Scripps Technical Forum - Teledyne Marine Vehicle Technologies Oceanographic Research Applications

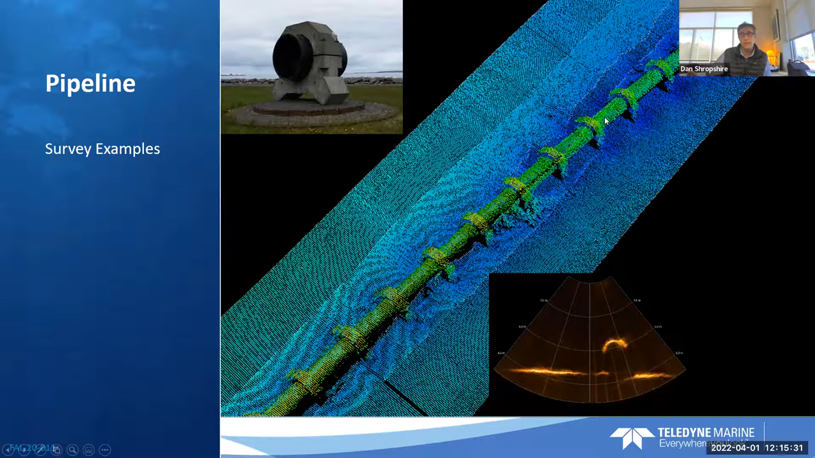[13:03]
doing just an imaging of that and then putting it together through our mosaicing software. So that's a typical mission more on the science side.
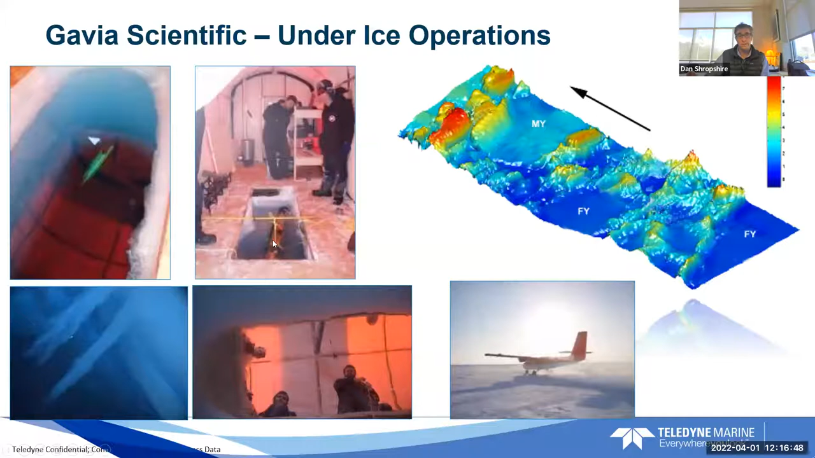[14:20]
it actually flips upside down so they can do side scan imaging and create these three-dimensional maps. So here it is. The University of British Columbia was the partner on this and they took one of the Gavis. Here's, you can see it's actually flying inverted. And they did have it tethered just in case so they could bring it back, but was able to do this, the mapping with the sightseeing scanner and the camera images to provide a really interesting mosaic here. There's also another group up at UC Davis.
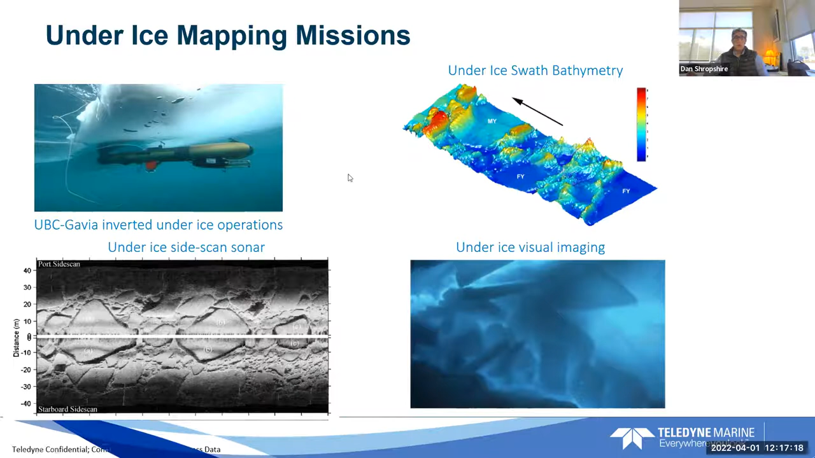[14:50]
Alex Forrest is the PI's name and he's doing work in a sub ice as well in Antarctica and has several missions going right now with Gavia for that.
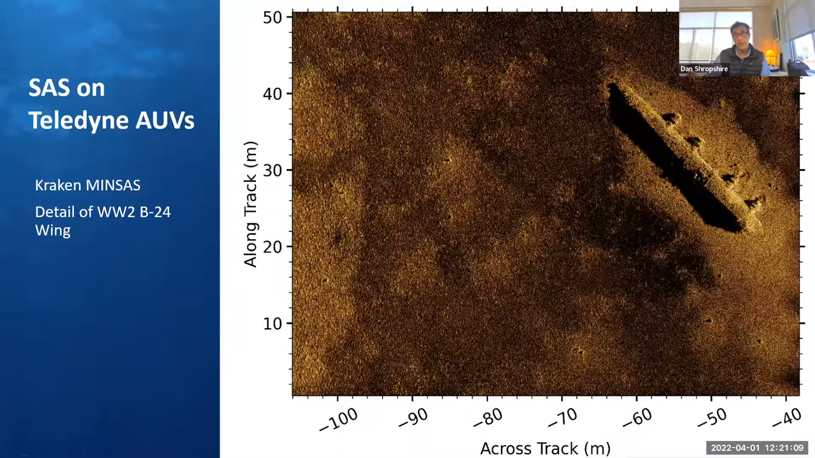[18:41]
So I mentioned some synthetic aperture images here. This is the image of an old B-24 wing of a World War II aircraft that had gone down off the coast of Iceland. We knew where it was. We went out and got some nice high-resolution imagery from, again, the Kraken Minsas. Also knew there's another aircraft off the coast there, Northrop N-3PB.
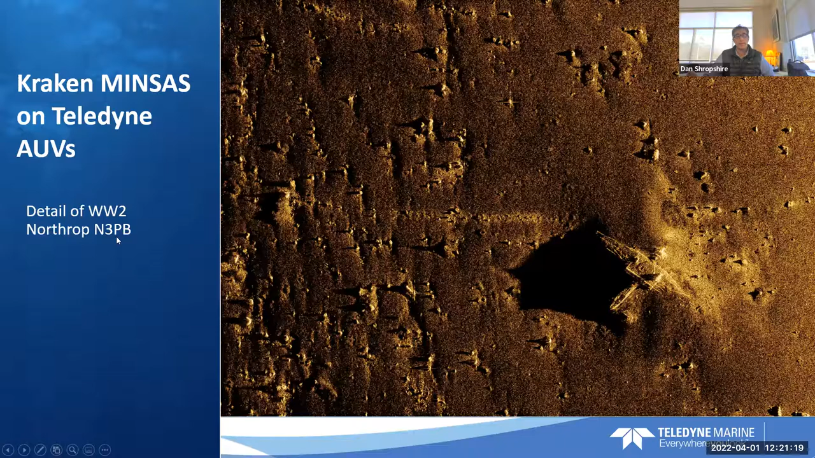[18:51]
And again, get some really high-res detail there.
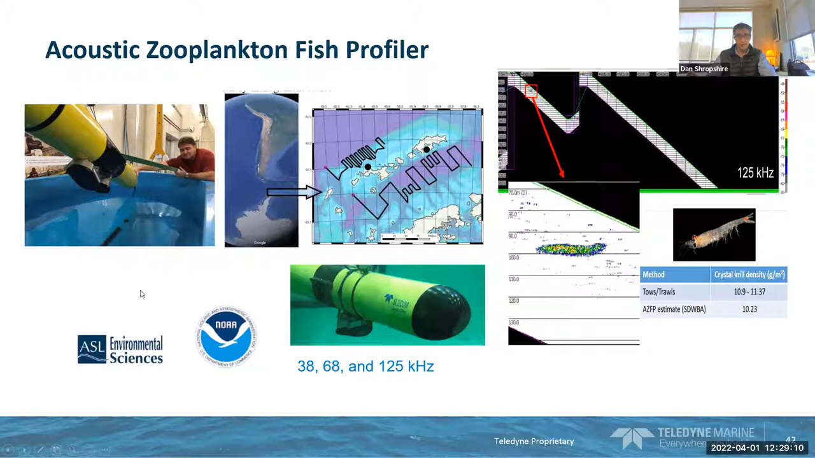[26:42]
autonomous vehicle out there that can profile for days, if not months, looking at those and keeping count of, of these species. So that's a, that's a great profiler and something we've worked on for, for a while with those guys. Another good use case for gliders here is the Ocean Observing Network or OLI or Ocean Observing Initiative.